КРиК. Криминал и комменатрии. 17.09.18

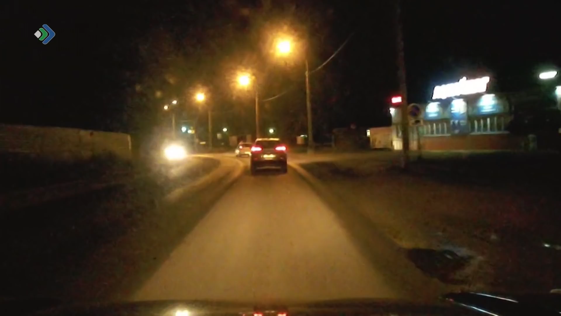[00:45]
Вечером 6 сентября 18-летний водитель Лады протаранил два встречных кроссовера Ниссан и Хюндай. В результате столкновения травму получил сам виновник аварии и два его пассажира.